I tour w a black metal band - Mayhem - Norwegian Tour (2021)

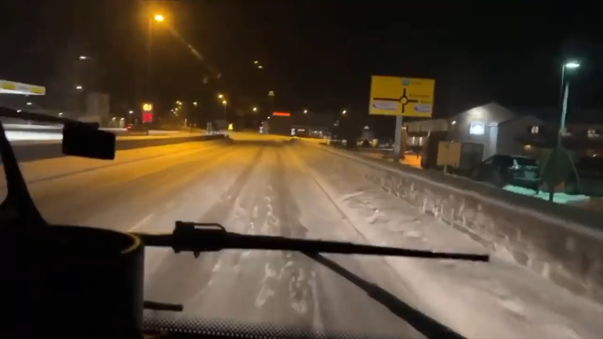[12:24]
Oppdal, Norway. On our way to Lillehammer.
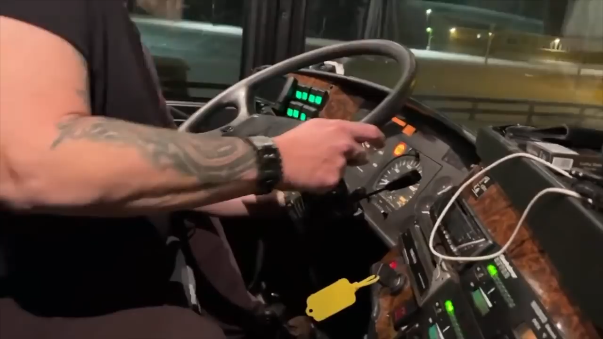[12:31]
Clutchen virker ikke. Okay, the clutch is fucked up.
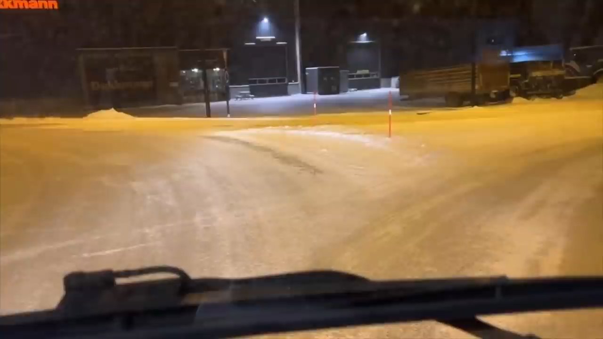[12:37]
Toilet is frozen and now the clutch is gone. In the middle of a roundabout. Suddenly stopped.